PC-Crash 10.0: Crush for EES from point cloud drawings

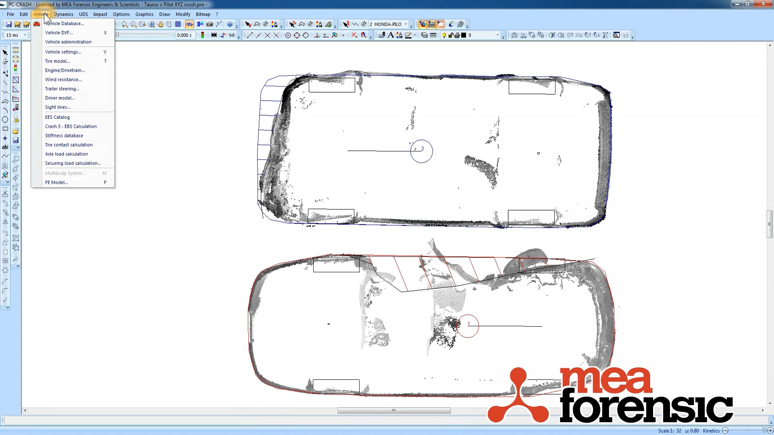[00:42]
And then I've traced the crush profile of the vehicle showing, and we've got the crush lines have been drawn by PC Crash. And if we look in the vehicle Crash 3 calculations, it's filled in the crush depth for each vehicle
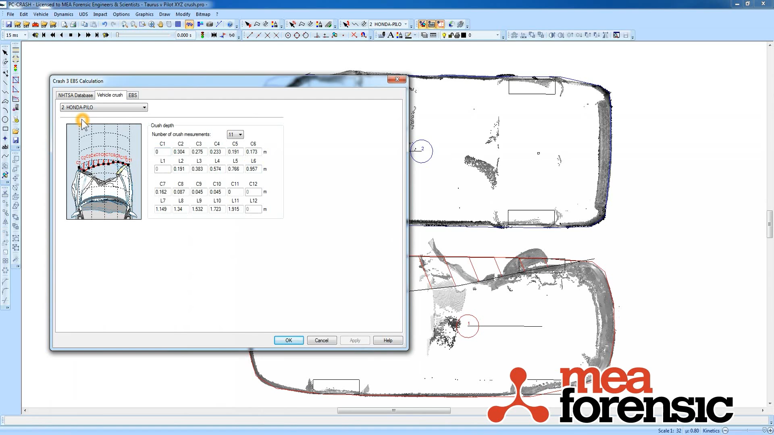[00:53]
based on measurements taken from these crush lines. And that's just as simple as going into your vehicle drawing,
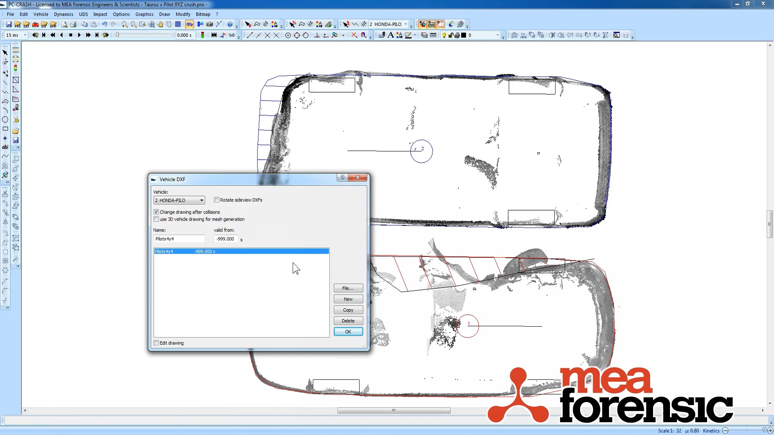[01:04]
selecting your line, and then right clicking and checking that it's a deformation line.
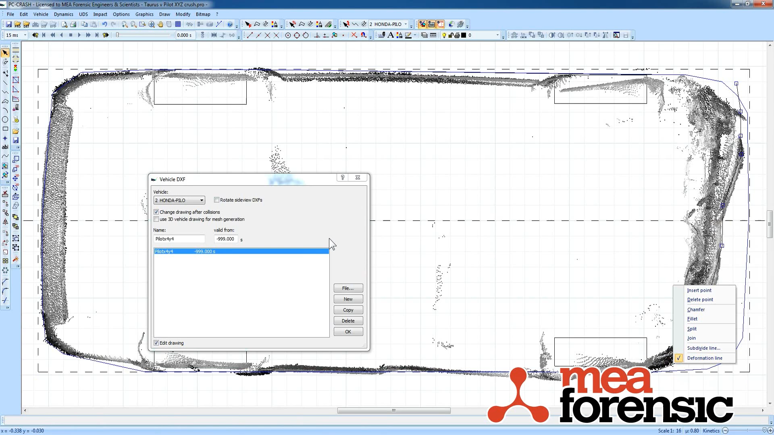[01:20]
And then from there you can go back and realign it so that your crush lines line up. And you see that the...
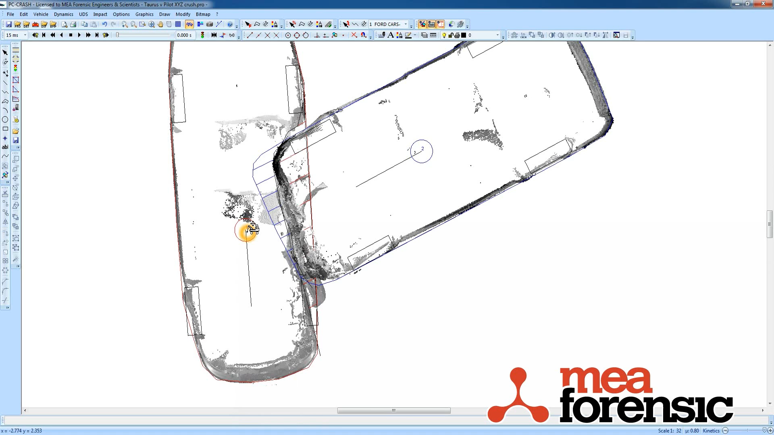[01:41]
We can do our momentum based PC Crash analysis and our deformation energy based analysis, all using the same engagement here. And...